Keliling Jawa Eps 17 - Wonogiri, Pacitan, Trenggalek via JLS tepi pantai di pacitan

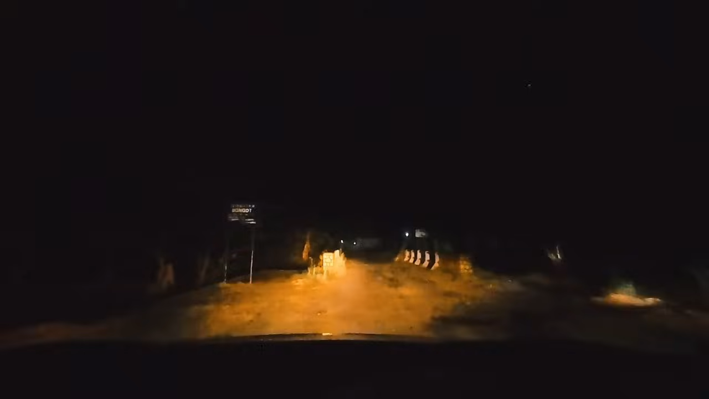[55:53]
Tapi Jembatan Songot, nah ini Jembatan Songot, barusan baru aja mulai jalan ya, jam 6:18. Ya semenit yang lalu lah barusan itu baru mulai jalan dari musola, barusan musola sampai nggak tahu musola apa namanya. Dan barusan itu nyari penginapan, tapi karena sinyalnya juga agak-agak susah ya.
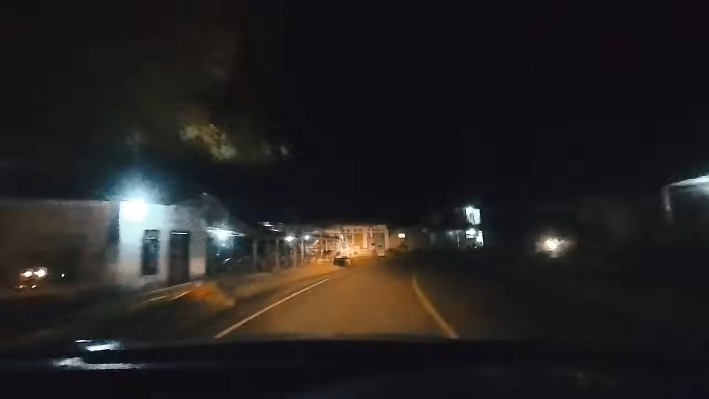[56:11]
Ya coba nanti di daerah di depan itu coba mudah-mudahan ada penginapan.